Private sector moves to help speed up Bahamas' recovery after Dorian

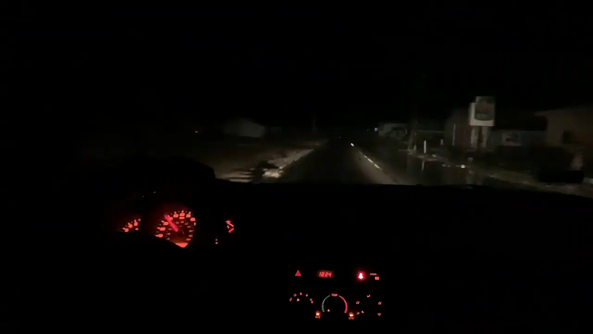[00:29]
The scale and scope takes cover under darkness, with not a single working street light.
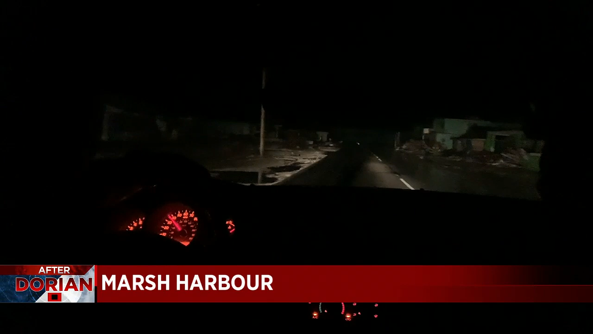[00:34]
This place was the only fire department in Marsh Harbor, and it is now in shambles.